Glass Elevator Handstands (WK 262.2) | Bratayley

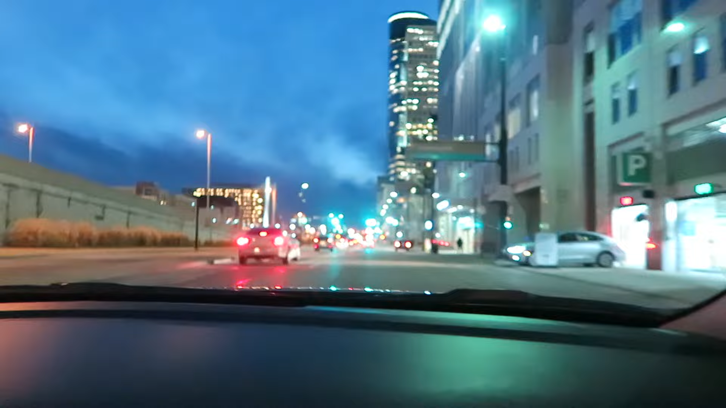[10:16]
Point three, turn left onto Walnut Street. Oh, this is us trying to navigate through Cincinnati.